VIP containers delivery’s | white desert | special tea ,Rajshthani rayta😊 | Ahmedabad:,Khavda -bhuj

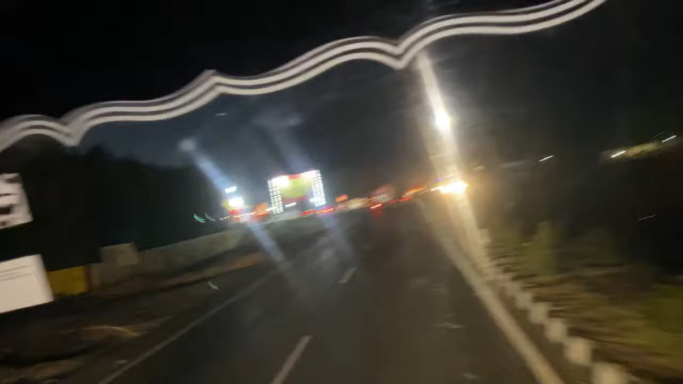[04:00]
अपने को ब्रेक लेना पड़ेगा, देख सकते हो। ये रात के टाइम में यही एक्सीडेंट का कारण बनते हैं, देख सकते हो कैसे बीच में हो गया है,
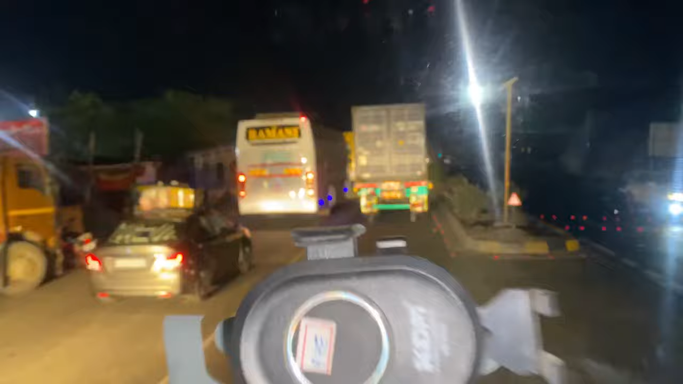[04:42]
देख सकते हो, और ये दूसरा भी जा रहा है माण, ये शाहजहानंद का है,
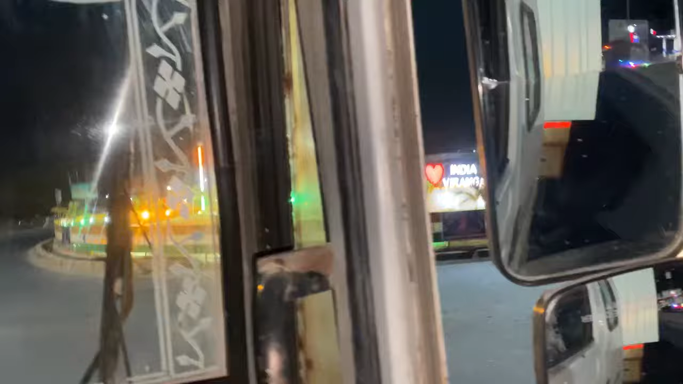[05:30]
बहुत अच्छा व्यू आ रहा है, देख सकते हो।